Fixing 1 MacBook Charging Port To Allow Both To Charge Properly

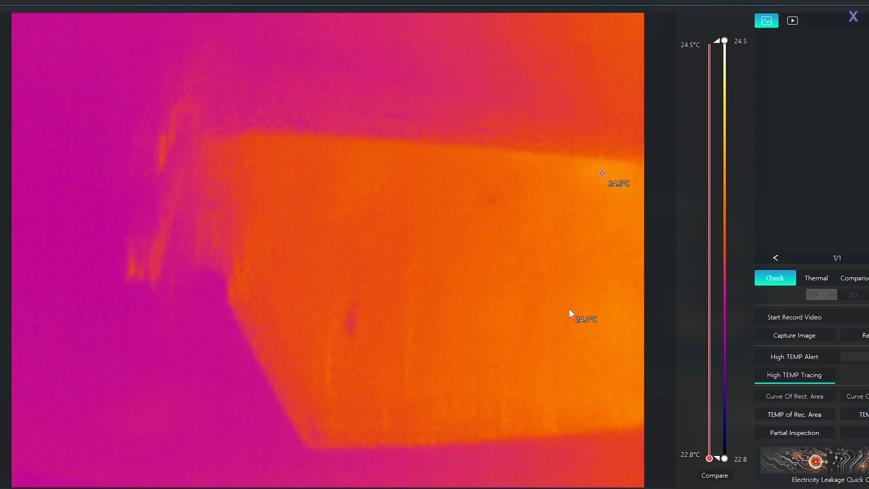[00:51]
On screen: scale top 24.5°C, scale bottom 22.8°C
So I'm going to plug in the top port to the top, and let's see.
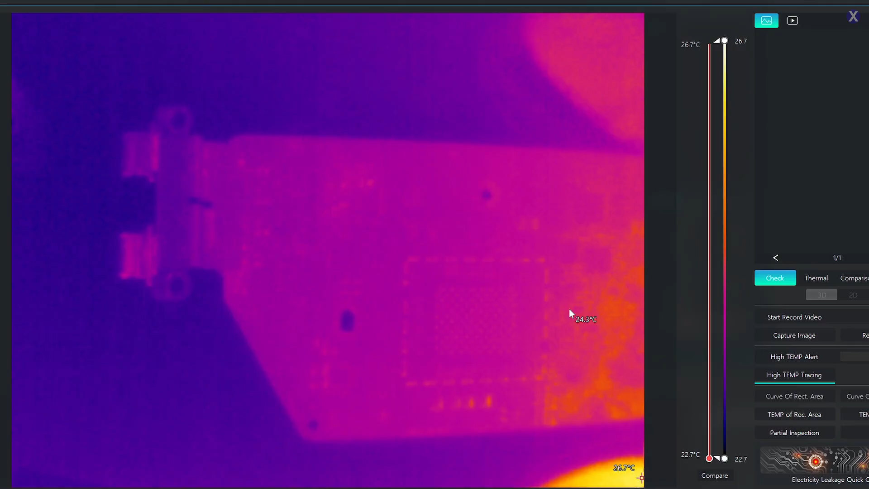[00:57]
On screen: scale top 26.7°C, scale bottom 22.7°C
Well, I might need to hold it from the bottom there, just so it doesn't disconnect. Let's see what happens. So if I plug in the top port there, no voltage. It looks completely dead, right? And it's plugged in, you don't see any, well, you might not see anything right there. Well, let's switch it up.
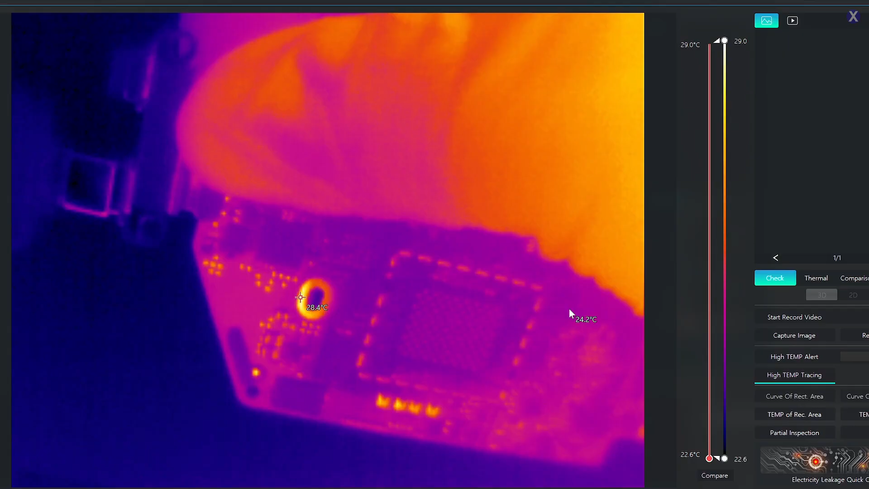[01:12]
On screen: scale top 29.0°C, scale bottom 22.6°C
So we know the voltage is coming from the bottom one, so we plug in the bottom one. Wait a minute. That doesn't seem right.
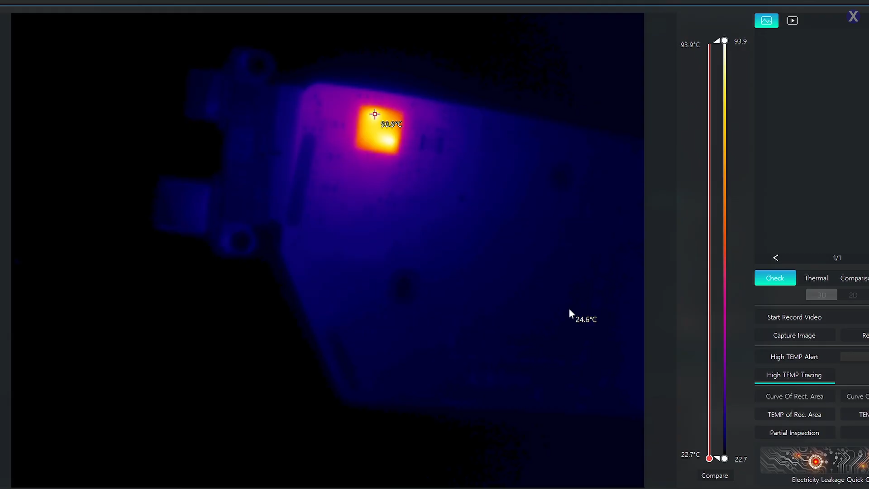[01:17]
On screen: scale top 93.9°C, scale bottom 22.7°C
Why does the bottom one make the top connection go a little bit warm? That's very strange.
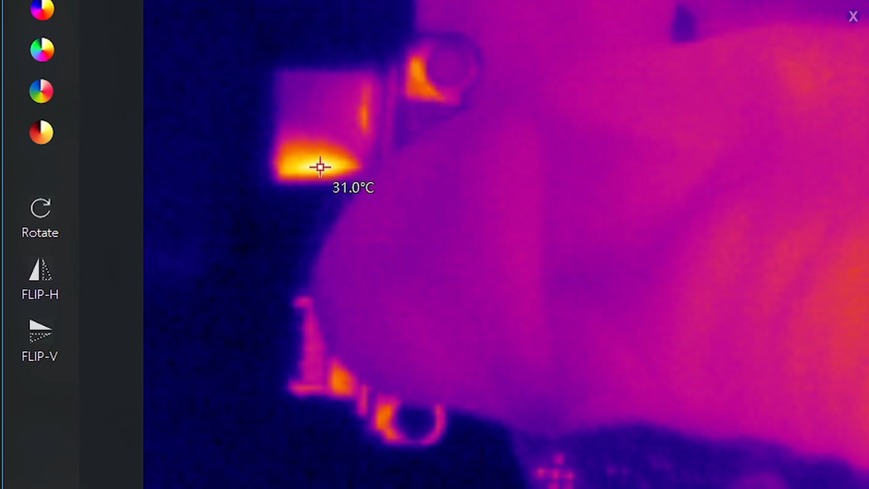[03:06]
On screen: spot 31.0°C
I can see in the voltage, we're getting 20 volts, but we'll show that just a little bit. But if I plug in the bottom, you can see the bottom one gets a little bit warm too.
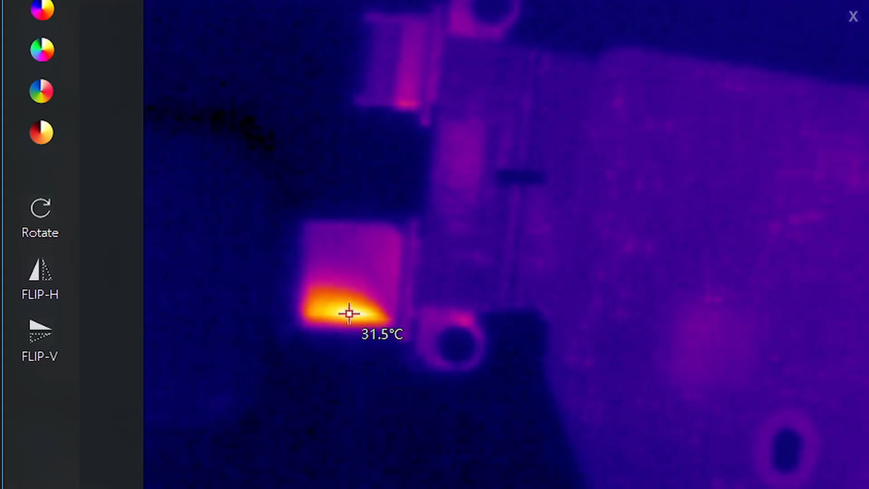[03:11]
On screen: spot 31.5°C
It's very, very normal compared to what it was from before. So let's plug it in. Let's test it out.